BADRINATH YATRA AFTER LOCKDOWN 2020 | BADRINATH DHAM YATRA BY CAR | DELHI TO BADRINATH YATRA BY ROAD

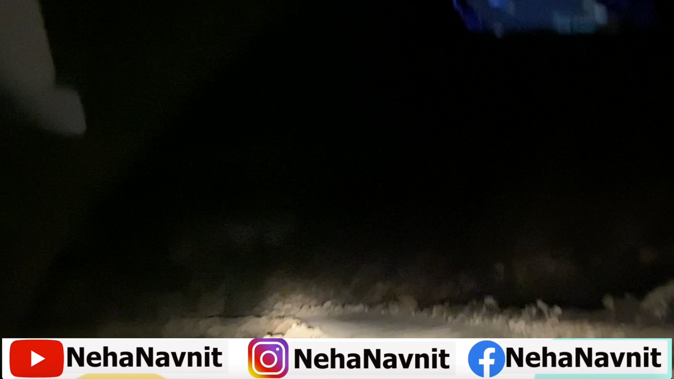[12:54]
जोशीमठ से जो बद्रीनाथ की दूरी है वो 45 किलोमीटर के आसपास है, तो आप लोग देख सकते हैं कि जोशीमठ से जो बद्रीनाथ का रास्ता है वो भी काफी खराब है और रात के 7:30 बज चुके हैं और हमारे पीछे और आगे भी दूर दूर तक कोई गाड़ी दिखाई नहीं दे रही है।
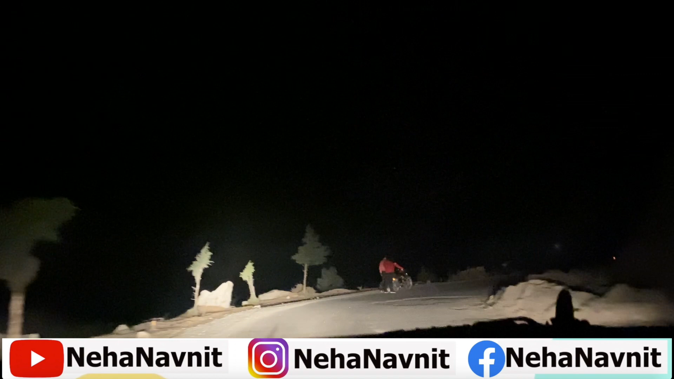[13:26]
आने के बाद यहाँ दो लोग जो है वो बाइक पे नजर आए हैं।